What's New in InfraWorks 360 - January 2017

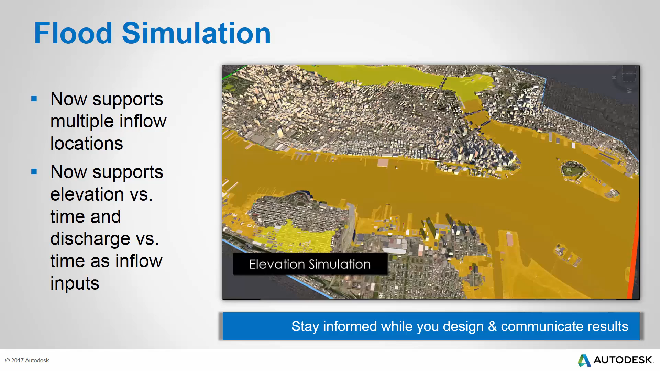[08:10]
They allow you to analyze more flood simulation scenarios and more types of input to satisfy more project requirements.